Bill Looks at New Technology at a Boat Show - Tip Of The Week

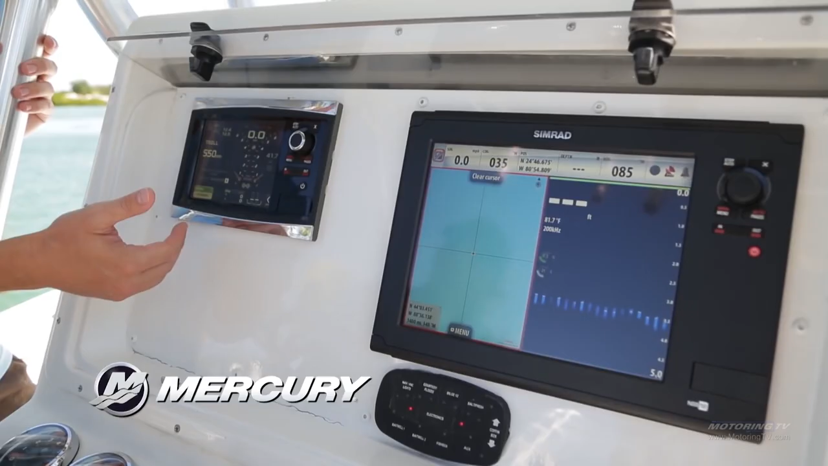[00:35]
all kinds of things that used to be displayed on the dash and still are displayed on the dashboard of your boat can now be backed up and displayed on your smartphone or your tablet.